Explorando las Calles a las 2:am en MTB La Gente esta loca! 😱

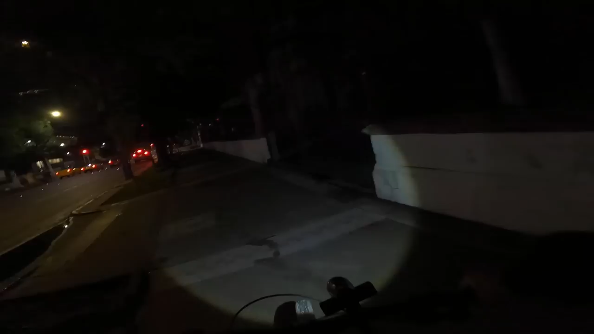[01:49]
Como esta por ejemplo Esta de aquí es un restaurante amigos
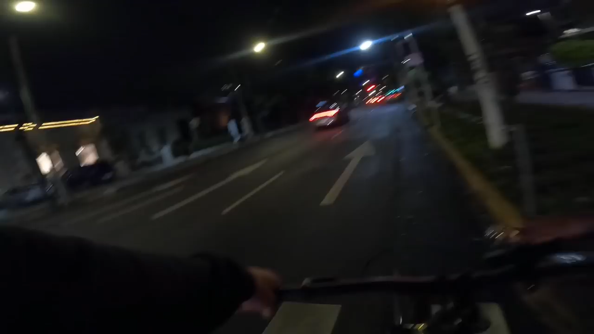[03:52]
Estamos en Avenida Vallarta Si quieren venir de fiesta a Guadalajara Toda Avenida Vallarta Hay muchos lugares para salir de noche Y en teoría seguro Así que Ya saben si quieren venir Este es el tip del turista
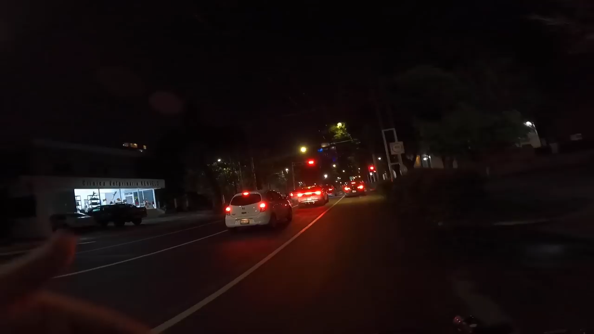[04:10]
Pues bien amigos Como siempre no puede faltar los carros A media banqueta Este es un clásico tapatío Amigos Algo acaba de pasar por aquí Wow
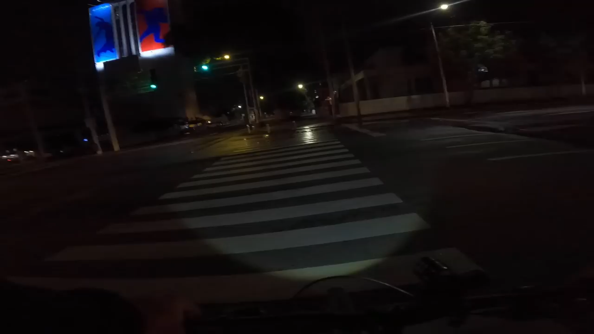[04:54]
Así que Voy a tratar de ser lo más breve posible En esta vuelta Bien amigos Oh Caí en un hoyo
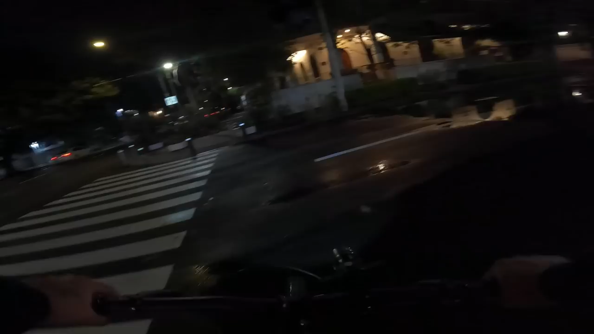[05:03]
Vamos a Quiero que chequen Estos charcos tan hermosos
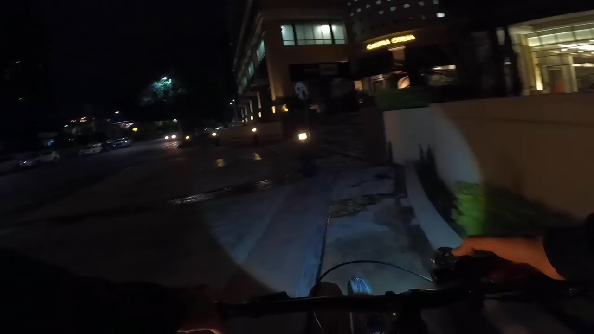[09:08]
Vamos a apagar la luz Amigos No se necesita aquí Está iluminado Muy chill Estamos en una plaza De Guadalajara Muy famosa
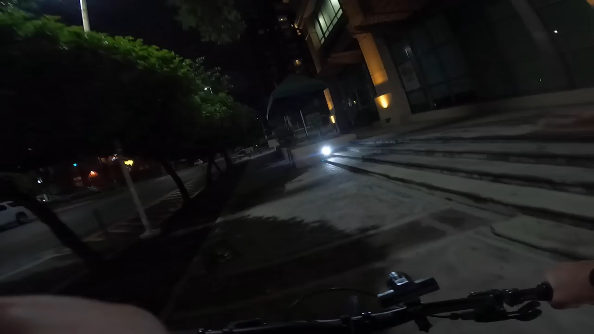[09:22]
Quisiera recordar el nombre Pero ahorita Mi cabeza Estaba perdida Estoy perdido Pensando mil cosas Centro Magno Me parece que se llama Y Por aquí también Tenemos hotelitos Chidos Dejen un like Si quieren que entre A uno de estos hoteles A vacacionar Porque Ya necesito unas vacaciones
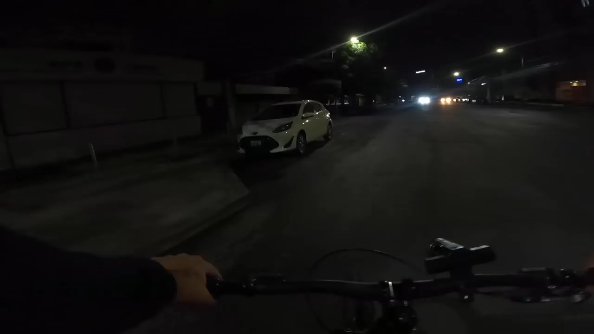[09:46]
Me parece que Alguno de estos hoteles Tiene alberca Así que Bien Aquí vamos en Contraflujo ¿Qué significa? Sentido contrario Y Obviamente Aquí si tiene sentido Prender el estrobo Para ser visible
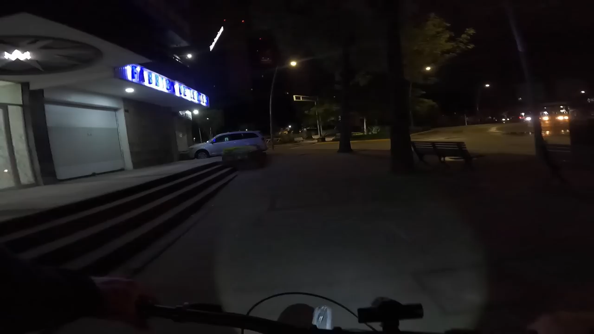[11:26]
Y si han pensado Visitar la Minerva De noche Así es como se ve No les puedo Asegurar
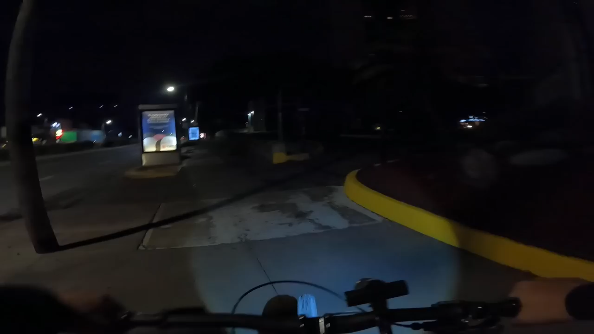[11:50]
Así que Si son turistas Tengan cuidado Aquí hay cadenas
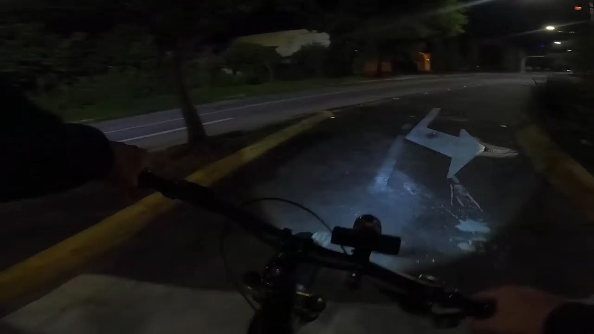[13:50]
Vine pedaleando Estas banquetas Estas banquetas Allá está De todos modos Así como Muy Muy obscuro Muy abandonado Así que No sé Estoy Bueno Esta vez Traemos luz Así que No hay tanto problema Bueno Ya saben Que lo chido Pues es encontrar Escaleras Obviamente Así que Así que No sé Estoy confundido Amigos ¿A dónde Debemos darle?